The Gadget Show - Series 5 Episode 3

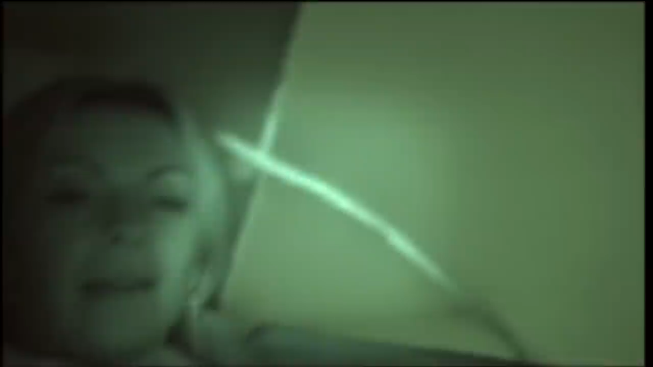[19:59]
I've just been reading about my tent and apparently it's one of the toughest tents in the world and it's built to withstand really strong winds.
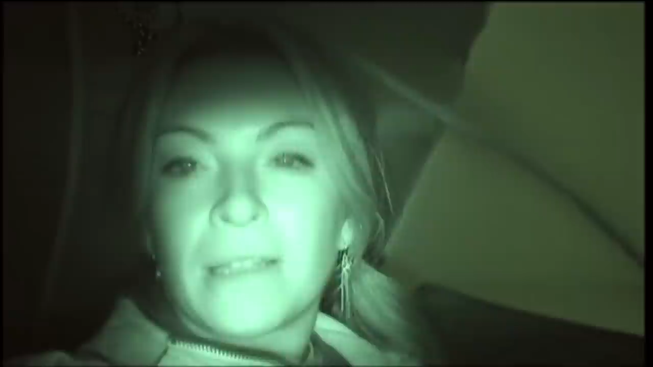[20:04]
The kind of winds that you get on expeditions to places like Mount Everest. And it's because of this geodesic design. We've got three poles, two there and one there, if you can see that, that cross in a sort of arch design which makes it much stronger.